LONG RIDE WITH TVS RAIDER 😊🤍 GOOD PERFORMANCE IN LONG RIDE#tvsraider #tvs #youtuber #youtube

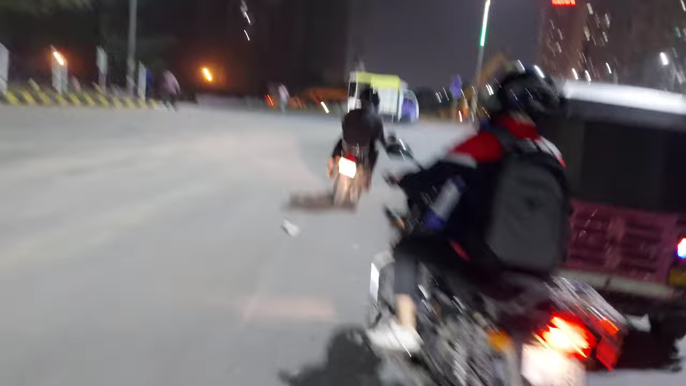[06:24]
यह रात का व्यू देखो ग्रेट नेरा का कितना प्यारा आता